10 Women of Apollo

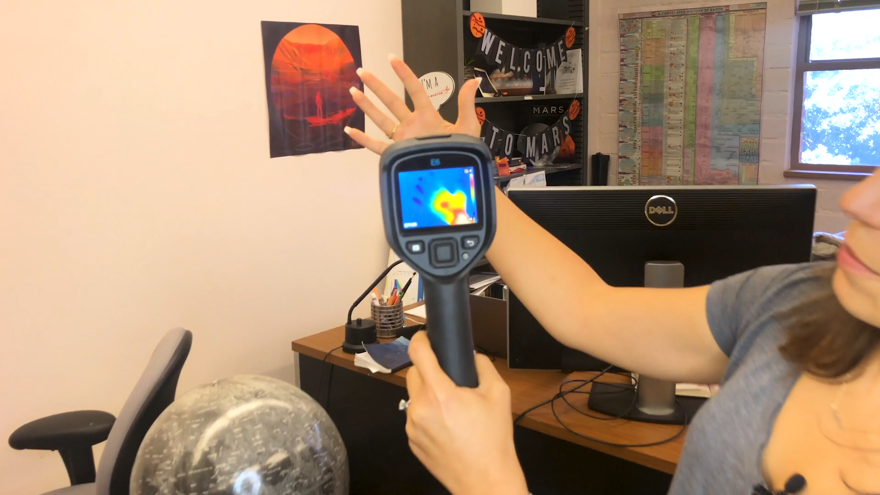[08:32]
So it's looking at my temperature. My fingers are kind of cold. Oh, yeah. But my palm, let me see, can you... Yeah, your nose, it's like there's a little bit of green.
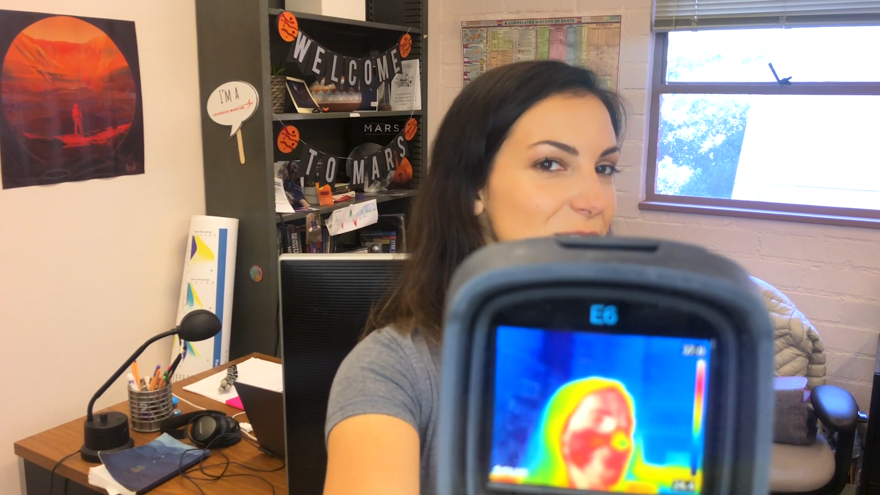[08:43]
Yep, that's because I'm cold. Your cheeks are redder. My mouth should be very warm. I love the moon.